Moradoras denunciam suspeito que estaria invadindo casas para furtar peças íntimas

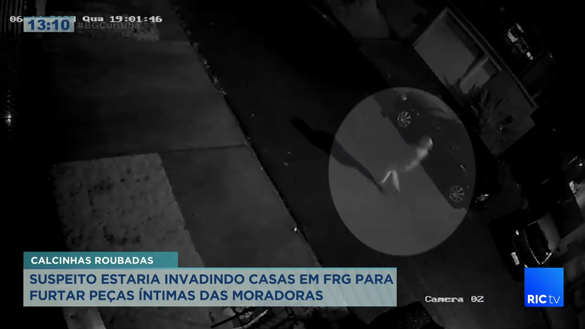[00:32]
Ô Tiago, o que que você descobriu por lá? Eu descobri que o ladrão é abusado, viu, o Jasson Goulart?
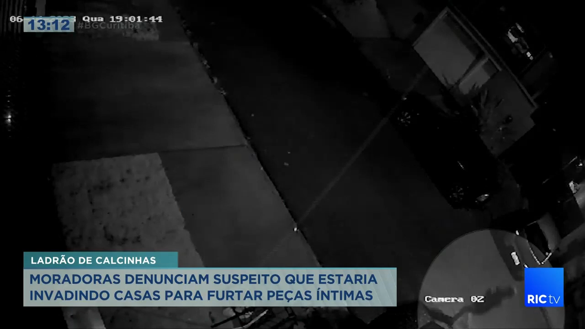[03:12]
Repare que ele caminha apressado pela rua após levar todas as calcinhas de uma casa. O cara usou a escada de uma construção ao lado da minha casa para apoiar no meu muro, para pular para dentro do nosso terreno.